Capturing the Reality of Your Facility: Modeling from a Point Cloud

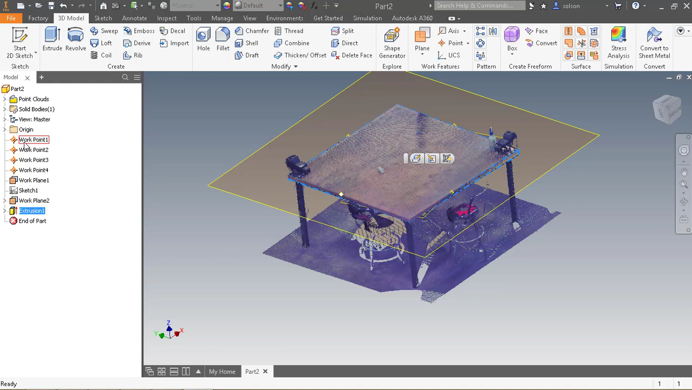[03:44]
I can turn off some of these, the visibility of some of these work geometry.
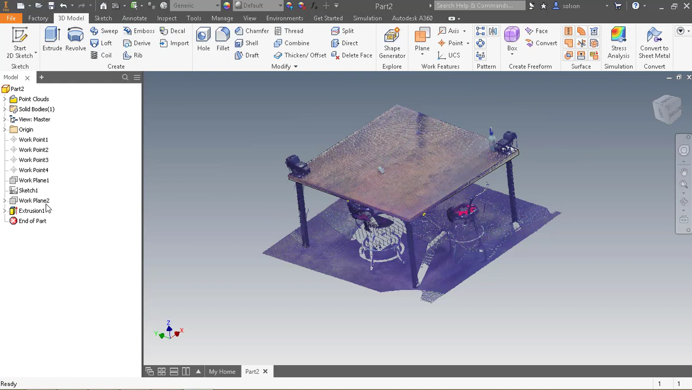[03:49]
If I wanted to, I could repeat a similar process with the legs. So let me work with one of the legs here.
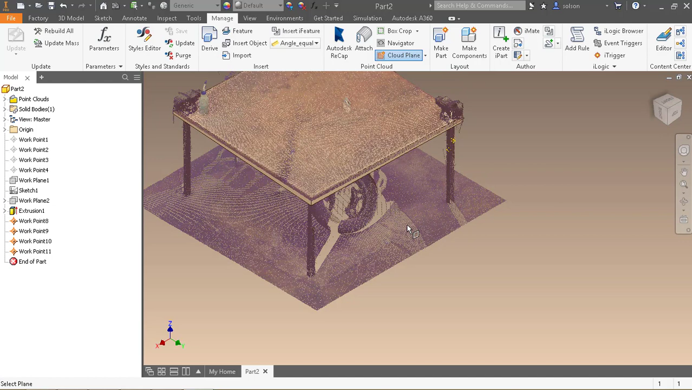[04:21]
And I could create a sketch on that.
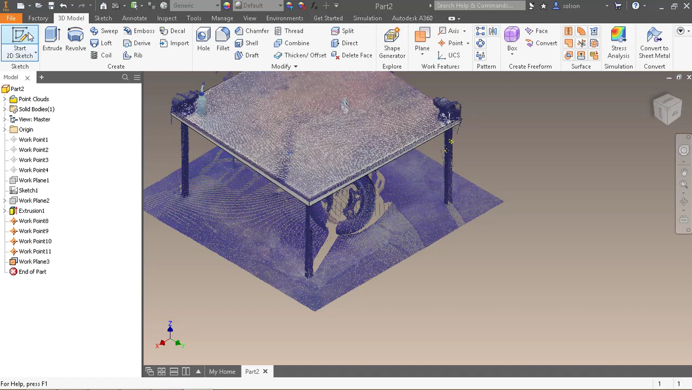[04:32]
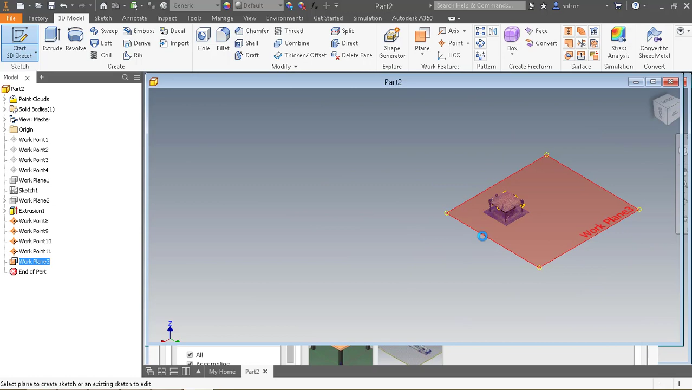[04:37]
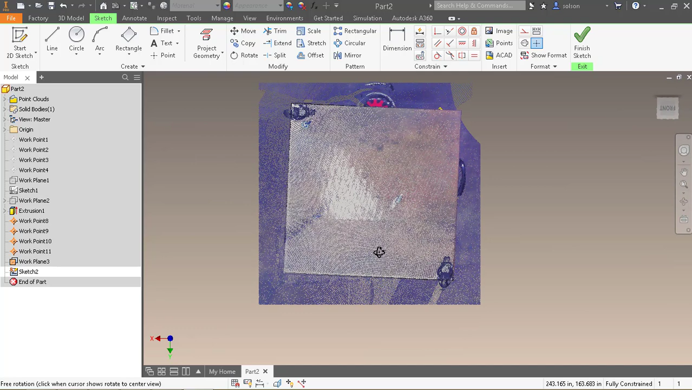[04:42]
Project these points into the sketch.
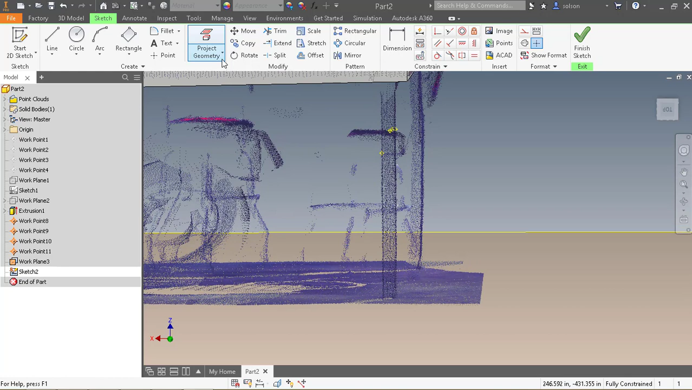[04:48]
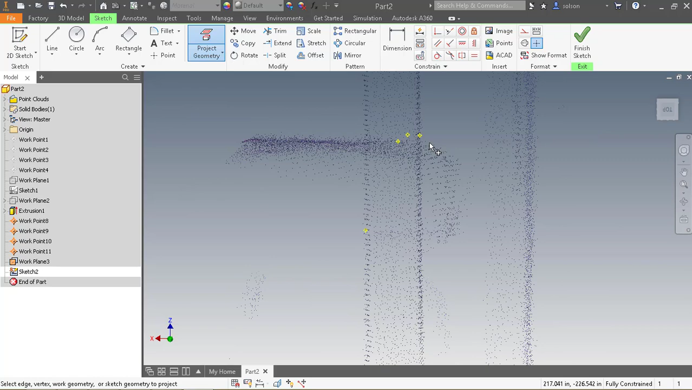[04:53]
And create a rectangle just like we did before.
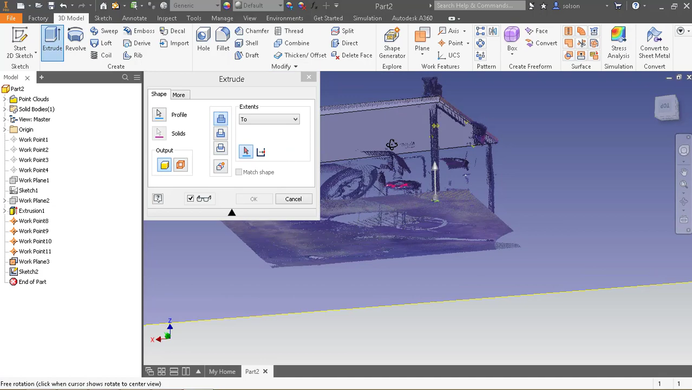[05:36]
to the underside of the table.
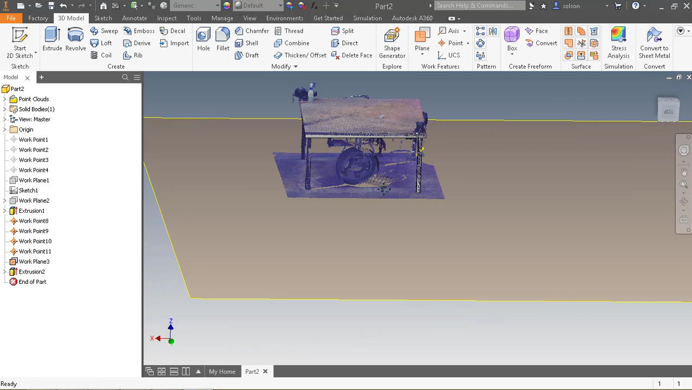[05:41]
So there's how you would use the tools to reverse engineer a design in Inventor.